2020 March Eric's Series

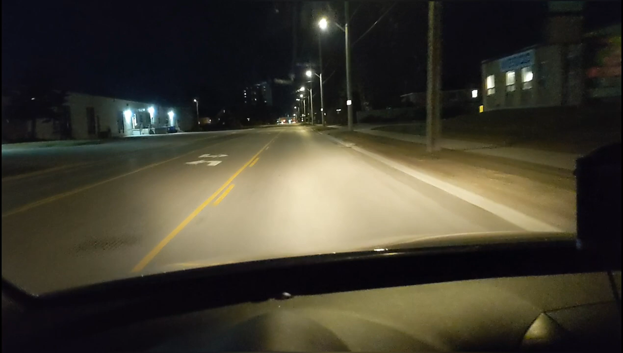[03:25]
Emergency alert, I forgot. But I'm still working. And there's, like, nobody on the road. There's nobody on the road. This is Fanshawe College. This is, by the way, 8:40 at night. There's a few cars on the road, a little bit more.